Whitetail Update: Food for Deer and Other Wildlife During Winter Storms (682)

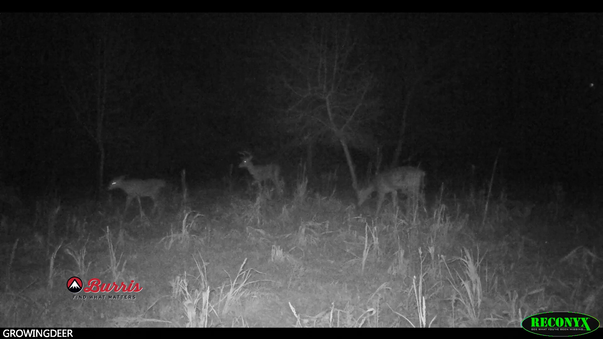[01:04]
Those bucks are working hard. And this kind of brutal temperature is coming in, single digits,